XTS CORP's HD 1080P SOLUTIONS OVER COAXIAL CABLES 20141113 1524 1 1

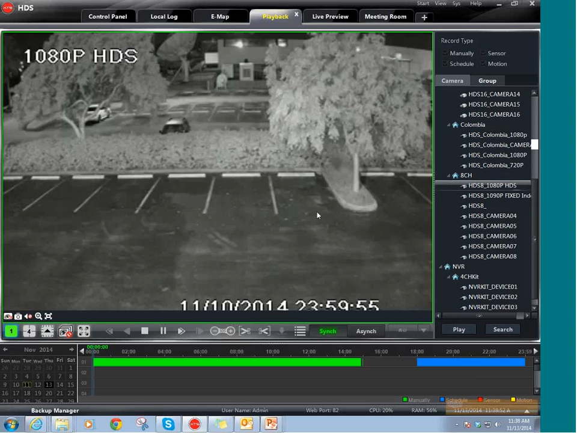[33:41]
As you see right here, this is a night view of the HDS camera. As you can see on the video, it looks exactly as an IP camera.